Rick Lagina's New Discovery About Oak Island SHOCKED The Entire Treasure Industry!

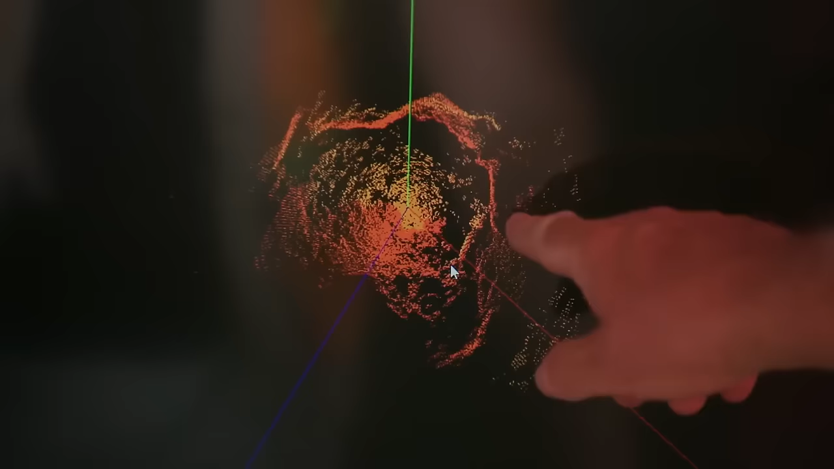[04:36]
In the Money Pit area of Oak Island, the team,
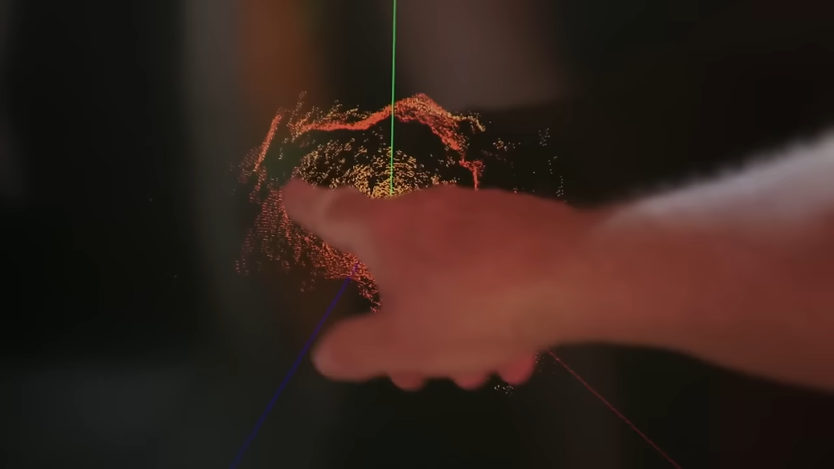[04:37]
led by Rick and Marty,
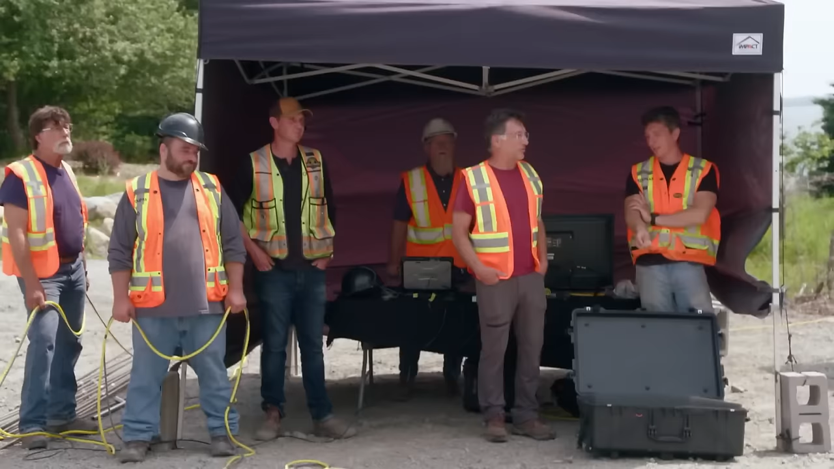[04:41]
recently acquired new sonar data revealing potential man-made structures
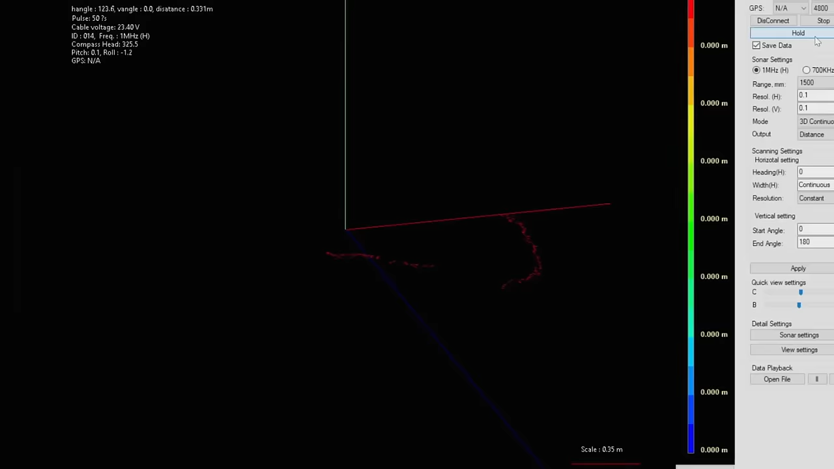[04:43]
approximately 150 feet deep within Aladdin's cave, a sizable cavern.
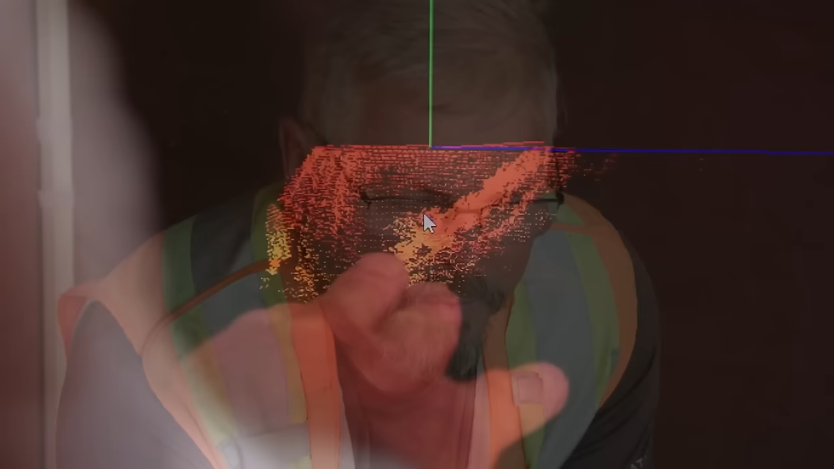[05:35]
Marty points out a square wall along one side, describing it as very interesting.
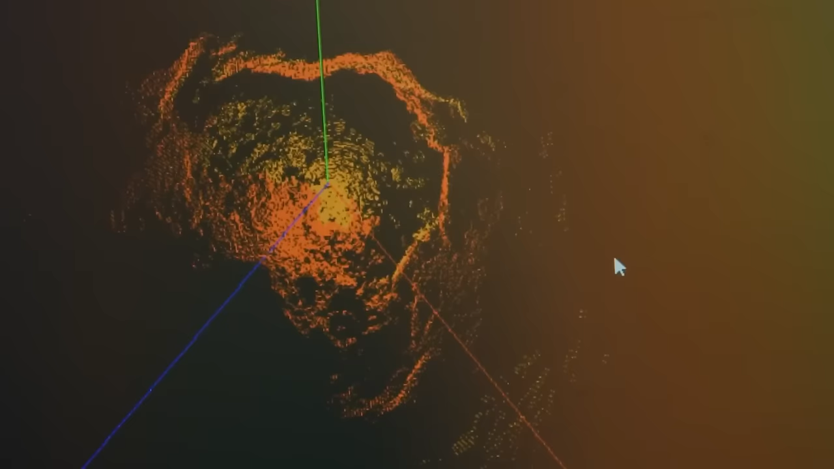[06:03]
The prevalent belief is that the man-made elements in the cave may be linked to a valuable treasure.